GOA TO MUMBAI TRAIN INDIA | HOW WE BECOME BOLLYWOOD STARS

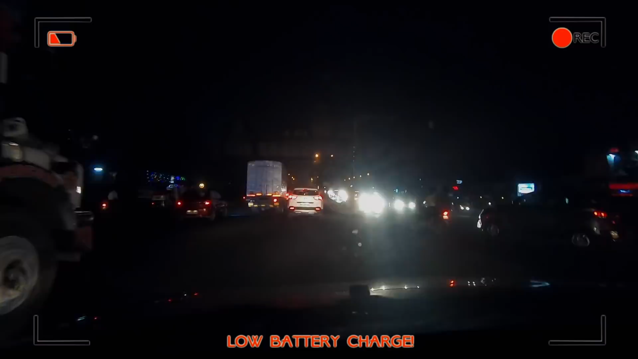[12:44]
We had a 45-minute drive straight into the heart of Mumbai, in the heart of Bollywood.